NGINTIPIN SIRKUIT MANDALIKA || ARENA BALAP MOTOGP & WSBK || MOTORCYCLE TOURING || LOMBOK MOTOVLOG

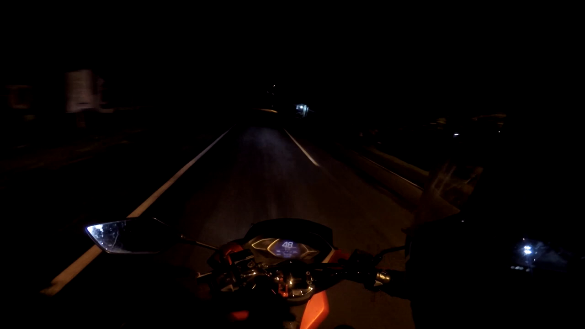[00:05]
Malam-malam riding ini mau menuju Lombok.
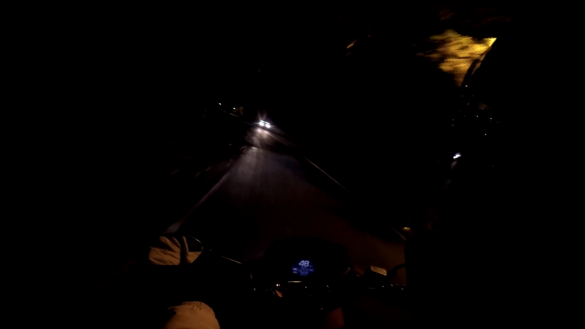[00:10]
Touring-touring tipis-tipis. Ini sudah di Banjar Yehmalet menuju pelabuhan Padang Bai. Let's go, let's go.
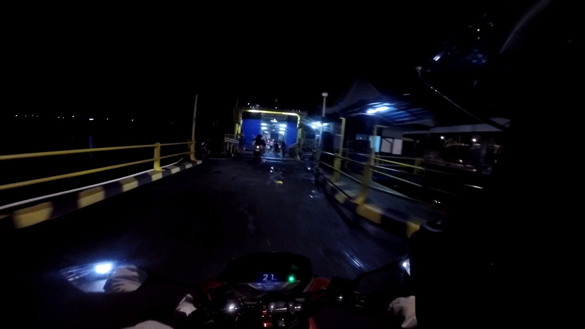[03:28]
Kita masuk dalam kapal feri untuk nyebrang ke pelabuhan Lembar